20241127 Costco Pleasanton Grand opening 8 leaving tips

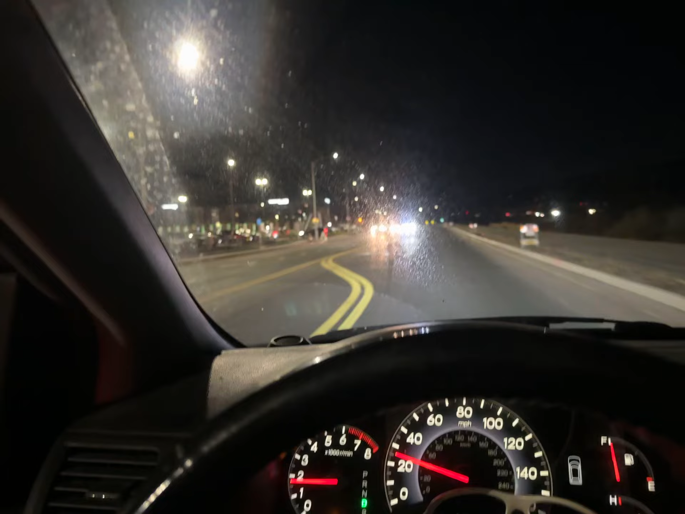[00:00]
Alright, we're leaving the new Pleasanton Costco. Not worth it. All these lines of the cars, they were all waiting at the same time. Yep.